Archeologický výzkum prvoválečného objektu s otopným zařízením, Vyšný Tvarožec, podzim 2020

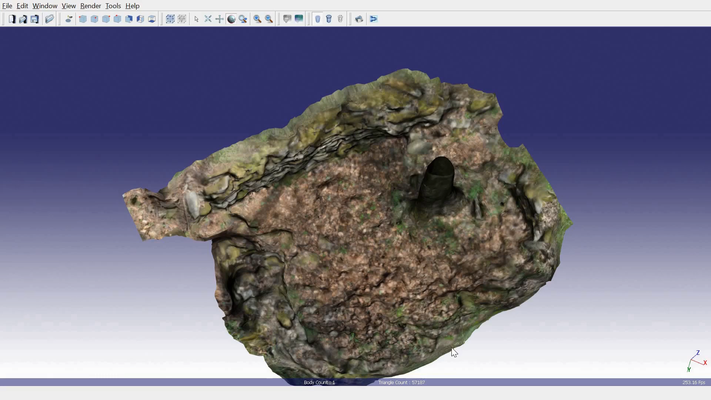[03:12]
některé vybrané objekty i na 3D modely.
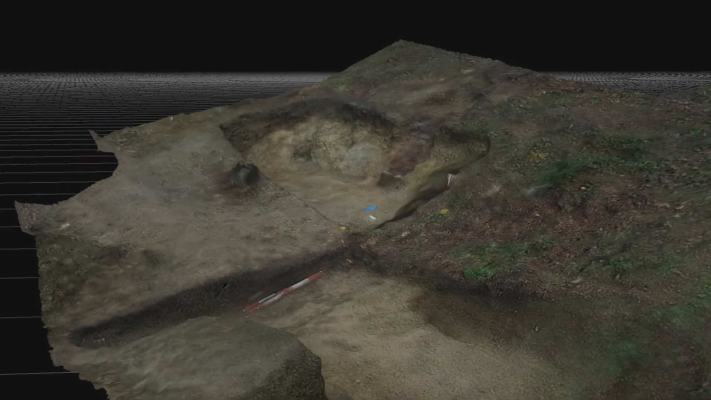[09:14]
Ten objekt, který jsme ze dvou čtvrtin vykopali, tak na něm bylo dost patrné, že se člení na různé prostory.
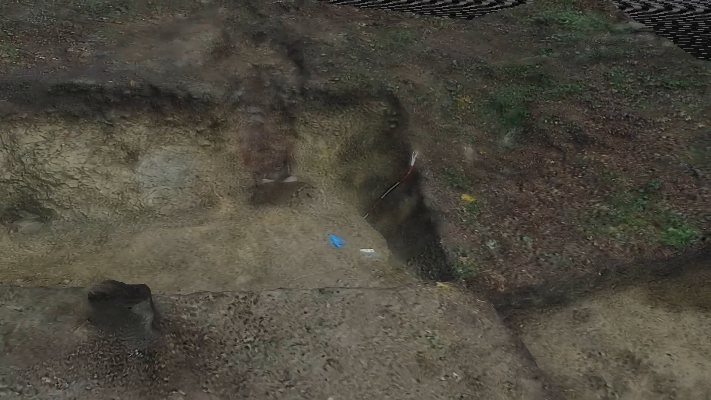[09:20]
Tam máme část, kde se připravovalo jídlo, část, kde to vypadá, že tam mohly mít i nějaká lehátka. Takže já myslím, že výsledky z toho budou zajímavé.
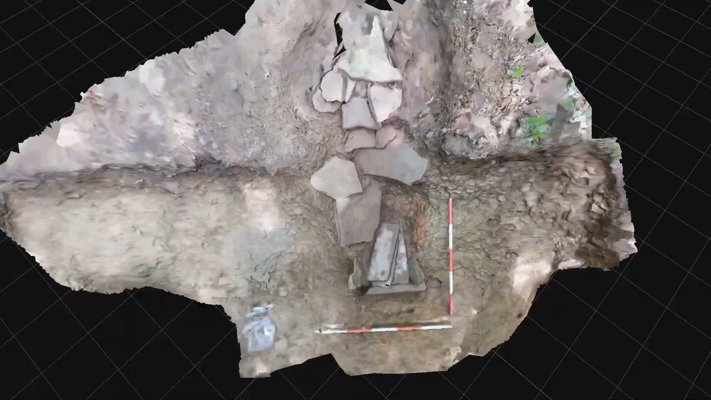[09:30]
A co se s tím teďka dá dál dělat, myslím, s celou tou lokalitou a s tím výzkumem?
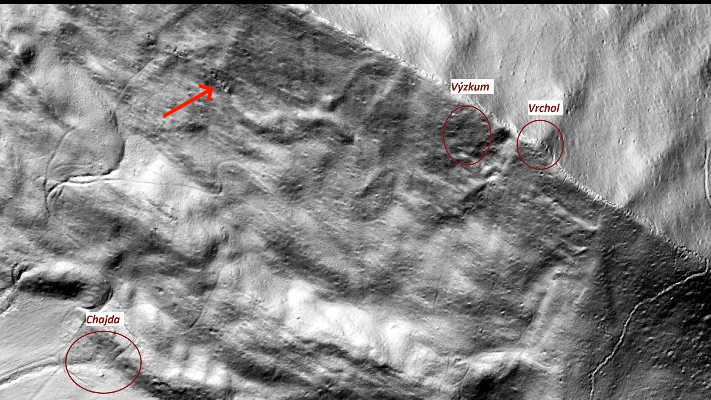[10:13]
A potom i západním směrem se tam objevily nějaké zahloubené objekty, dobře patrné na tom snímkování, takže tam by se taky stálo za to podívat.